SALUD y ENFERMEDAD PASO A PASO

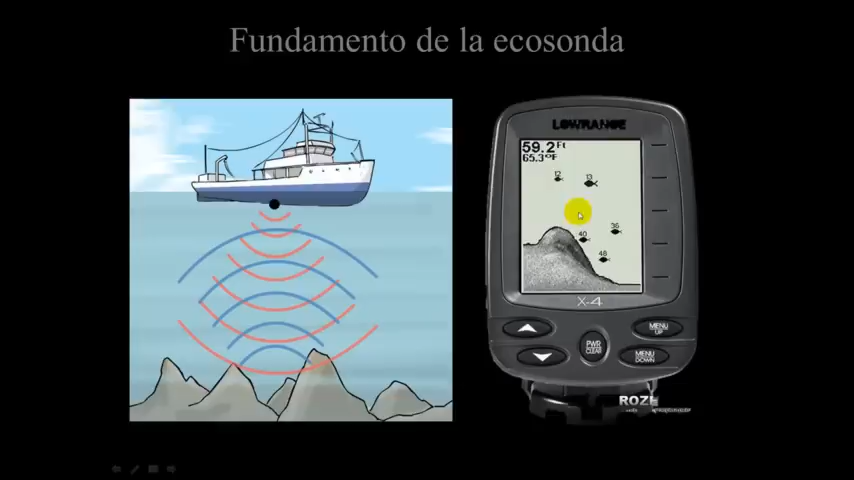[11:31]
los barcos utilizan un procedimiento similar donde emiten un sonido que se refleja en el fondo y que vuelve otra vez a la sonda. Dependiendo de cómo, de qué manera, etcétera, se puede llegar a hacer un dibujo del fondo e incluso dibujar las zonas donde aparecen bancos de peces, etcétera. Esto por ejemplo es el aparato de la ecosonda que puede llevar un barco encima de él.